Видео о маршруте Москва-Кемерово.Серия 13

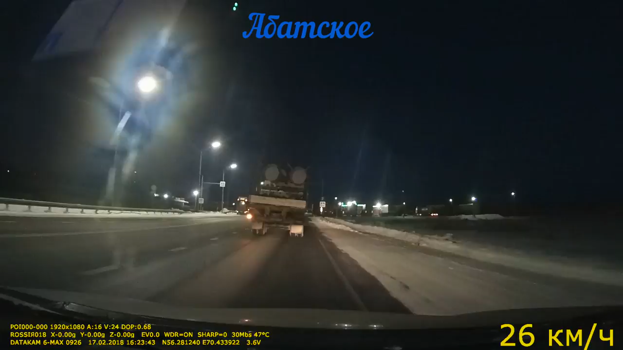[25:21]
Впереди мобильный пост ДПС контроля разметки. Ограничение 40. Справа озеро Котино, исток, река и река, и река исток.
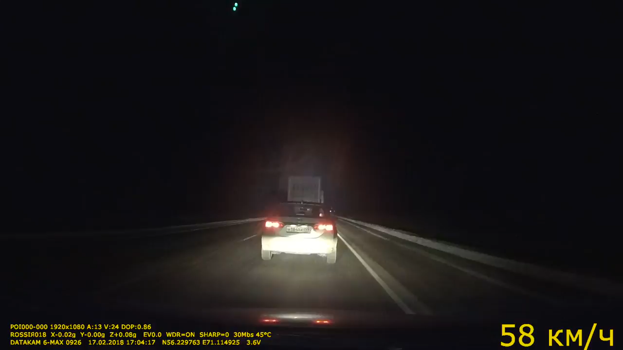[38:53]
Совершенно ничего нет на трассе ни слева, ни справа.
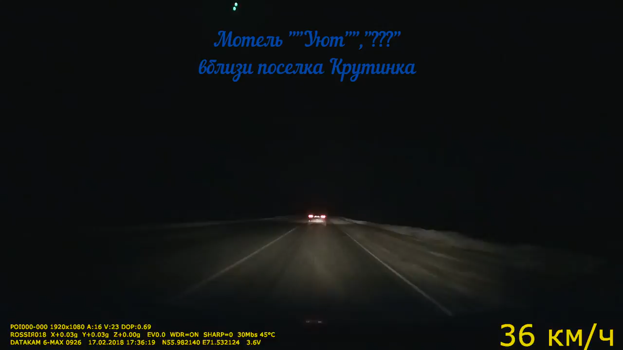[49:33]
улица Красный Путь, улица Ленина, улица Мичурина, Южная улица, улица Мелиораторов.
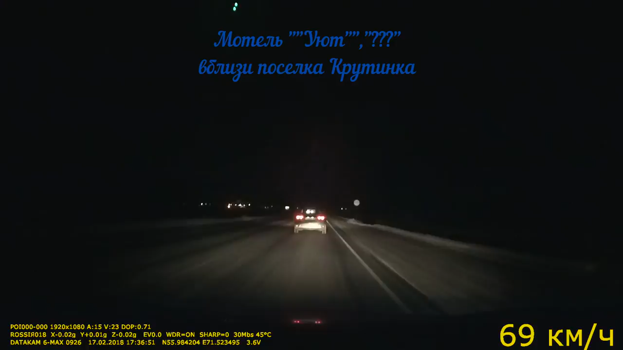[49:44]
Впереди круговое движение, значит, второй съезд мобильный пост ДПС, контроль скорости. На Уют, 50.
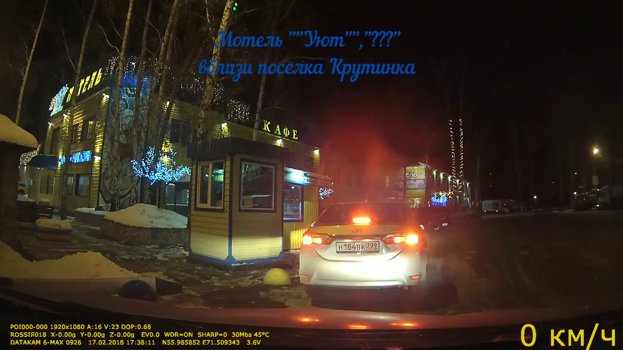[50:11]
Третий съезд – это в Крутинку. Кстати, за кольцом сразу поворачивать к Уюту нельзя. Там двойная сплошная. Поэтому проедем немного дальше.
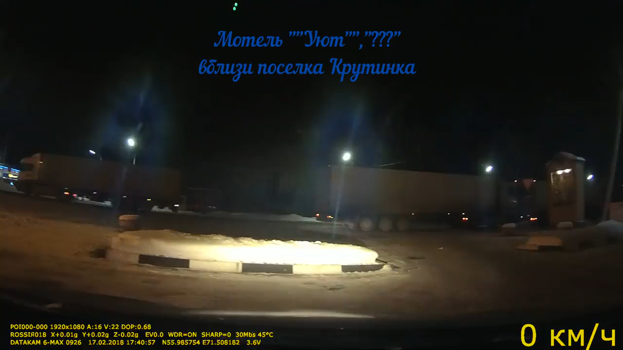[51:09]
Вот разворачиваемся и назад. Очень популярное место у дальнобойщиков, у большегрузов, у автотуристов, у автопутешественников. Мотель «Уют».